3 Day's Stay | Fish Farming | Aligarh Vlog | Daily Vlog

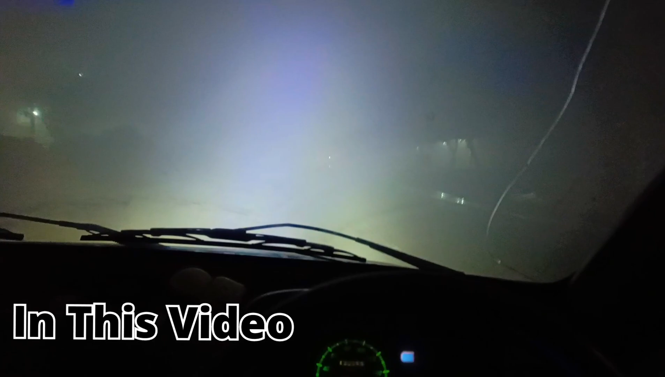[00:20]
और म पर दिखाई नहीं दे रहा है क्यों और अभी
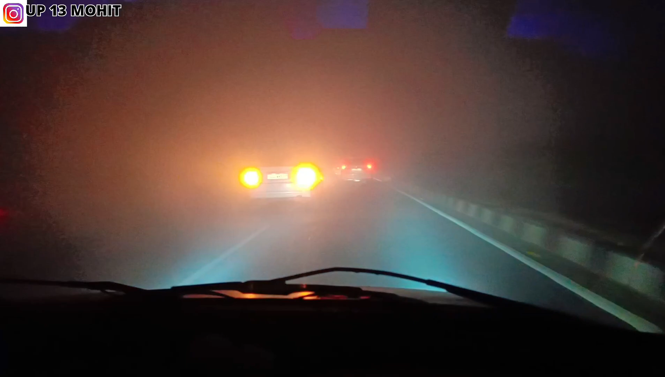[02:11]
हुआ वरना कुछ दिखाई नहीं दे रहा वैसे बहुत बुरा अभी रिस्क बहुत है तो पहले पहुंचते हैं अम ताला पे और